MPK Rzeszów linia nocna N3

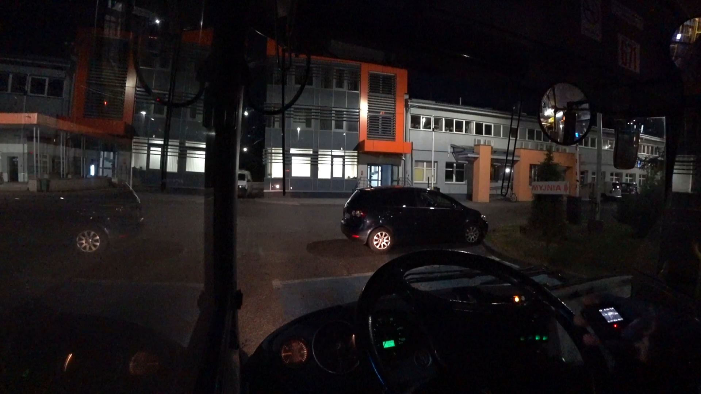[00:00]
Cześć, znajdujemy się na ulicy Lubelskiej, konkretnie tu na zajezdni MPK. Dzisiaj pokażę Wam linię nocną N3, czyli ostatnią z trzech linii nocnych, którą nagrywam. Autobus, którym jeżdżę,
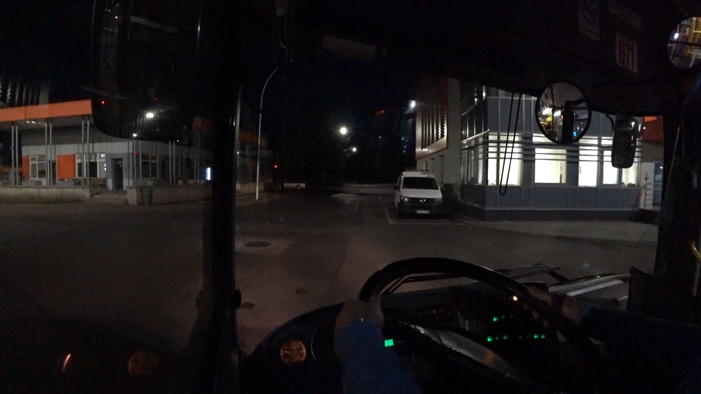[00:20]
to jest Jelcz M120 M4 CNG Supero, numer taborowy 671. Sterownik właśnie dał sygnał do odjazdu i ruszam w ostatni kurs. Mamy 3:30. Linia N3 jest to linia okrężna. Czyli zaczyna i kończy przy zajezdni.
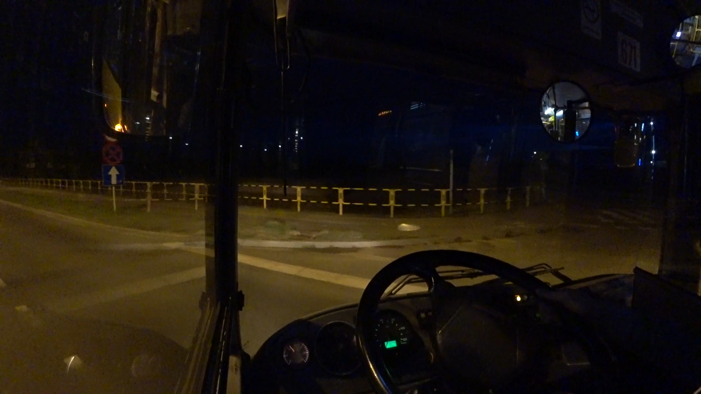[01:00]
Także jedziemy ulicą Lubelską, najbliższy przystanek to przystanek Lubelska MPK. Jest to przystanek na żądanie.
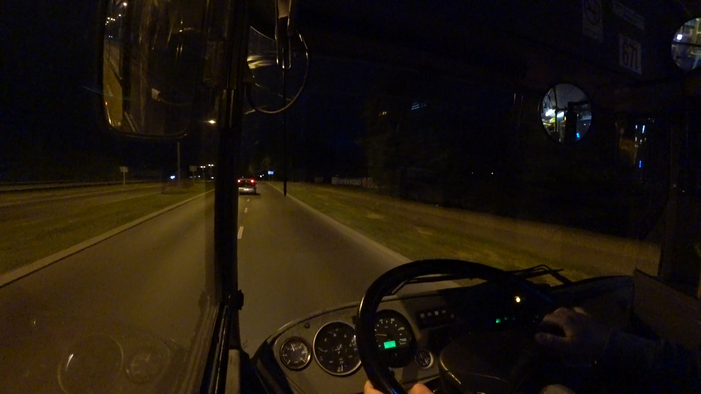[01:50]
I zbliżamy się do kolejnego przystanku. Jest to przystanek Lubelska Ogrody Hiszpańskie.
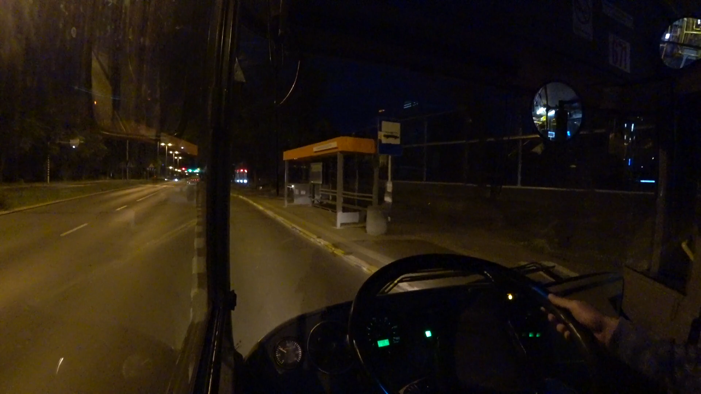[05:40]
Na przystanku Lubelska Kościół. I zbliżamy się do skrzyżowania, które już dobrze znacie z nagrań. Po prawej stronie mamy Aleję Wyzwolenia, a po lewej stronie ulicę Generała Maczka.
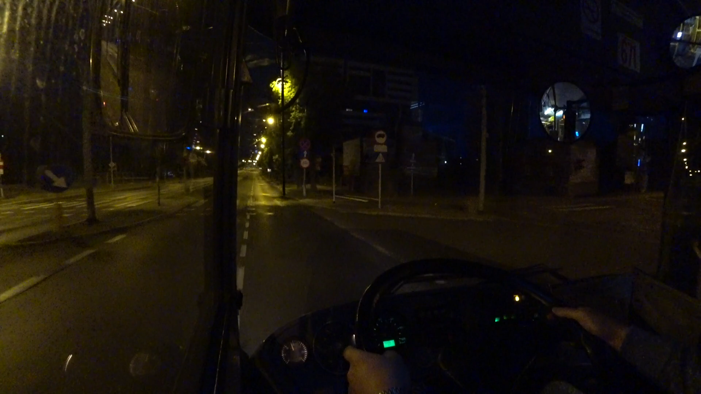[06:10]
Najbliższy przystanek to przystanek Lubelska Szpital.
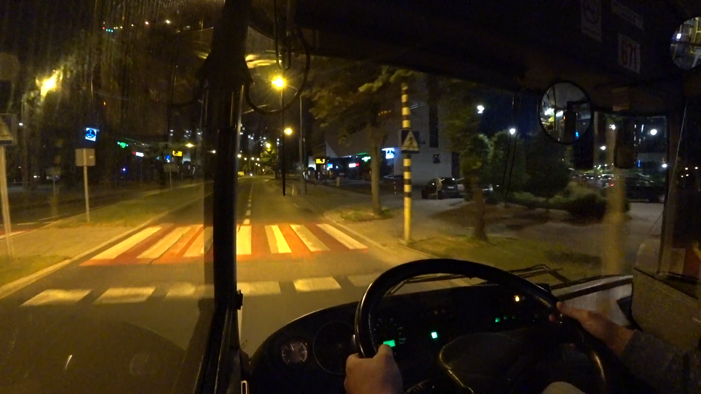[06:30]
Zbliżamy się do początku ulicy Lubelskiej.
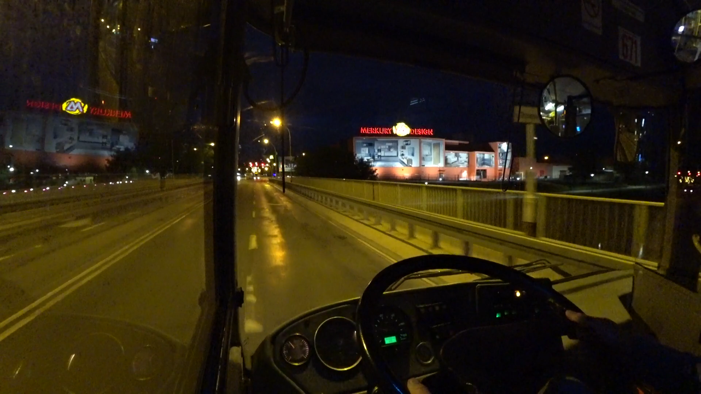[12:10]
Naprzeciwko właśnie widać skręca z ulicy Polskiej w lewo. Linia nocna N2, którą już nagrywałem, także w momencie, kiedy nagranie z przejazdu linią N3 pojawia się na kanale, to już N2 jest widoczna. Zminąłem skrzyżowanie z Aleją Tadeusza Gajtana po prawej i po lewej stronie ulicy Dworaka. I wjeżdżamy na przystanek Lwowska 11 Wojskowa.
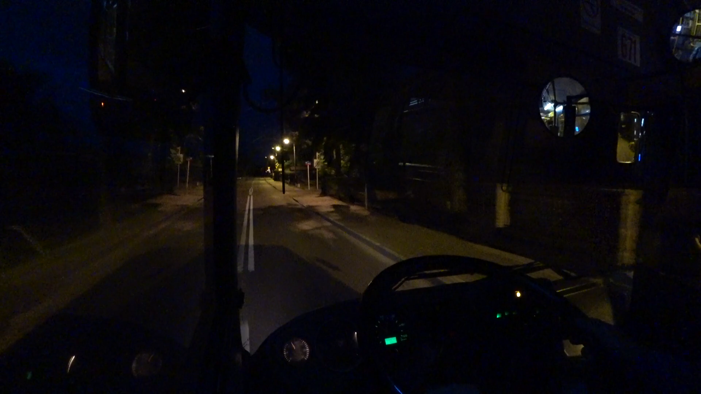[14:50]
Teraz ulicę Wiedźminy. I wjeżdżamy na Aleję Niepodległości.
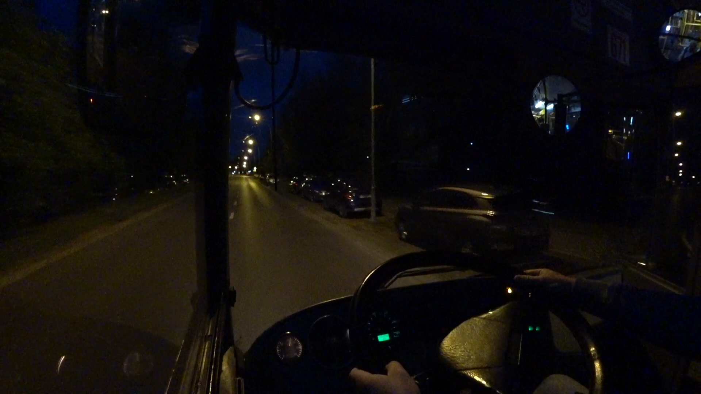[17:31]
Zbliżamy się do skrzyżowania z ulicą Podkowskiego. I najbliższy przystanek to jest Paderewskiego z Solińskich. I po prawej stronie mamy ulicę Cytadeli Warszawskiej.
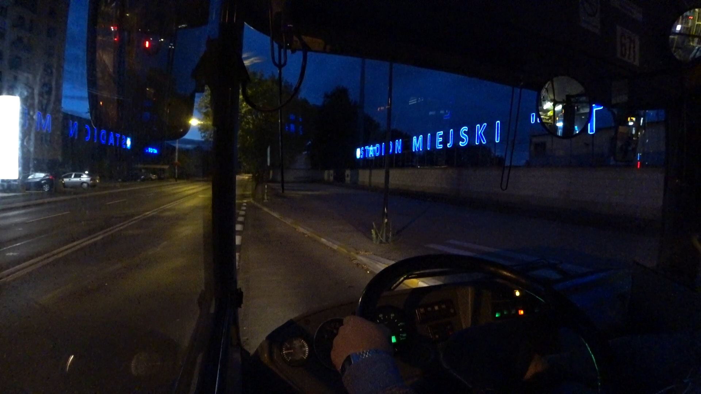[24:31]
Następny przystanek to przystanek Hetmańska Zespół Szkół Mechanicznych.
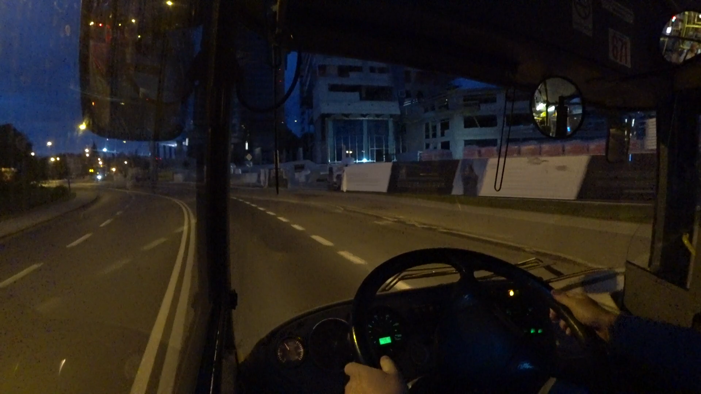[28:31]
Naprzeciwko nadjeżdża właśnie przewód Łopusławic, który nas mijał w momencie, kiedy wyjeżdżaliśmy z zajezdni.